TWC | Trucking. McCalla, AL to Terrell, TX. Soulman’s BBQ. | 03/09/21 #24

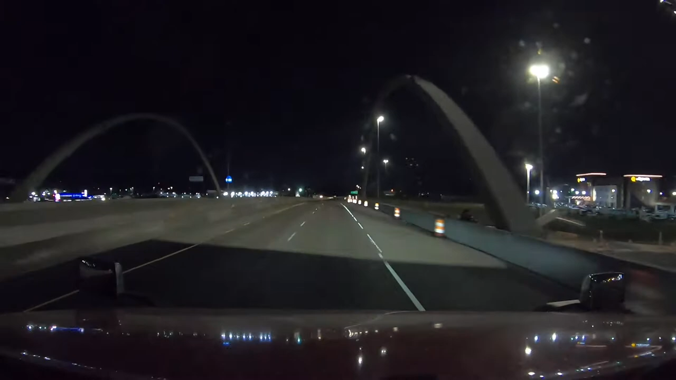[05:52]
i really don't know why they have the speed limit it at 45 i mean i get it it's a construction zone but there's nobody working